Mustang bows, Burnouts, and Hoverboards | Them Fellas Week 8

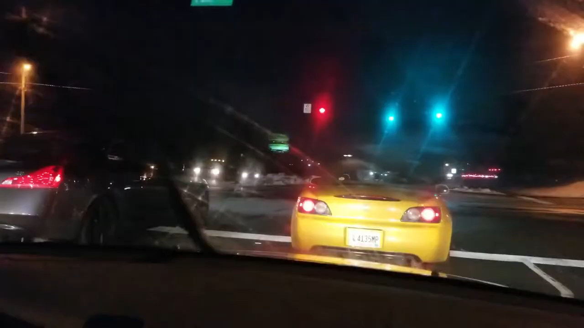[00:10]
Yeah, we got Tim and Austin.
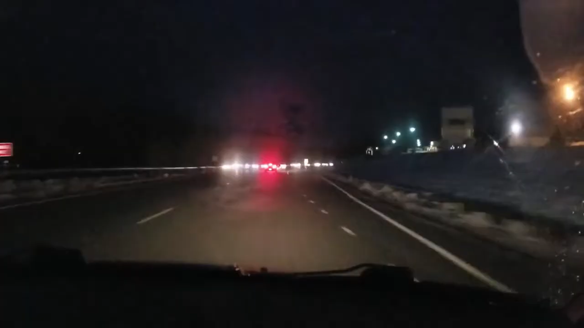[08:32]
Well, we're catching up. Catch up, Josh. Get there. Catch up, gang! Woo! The Accord can do it.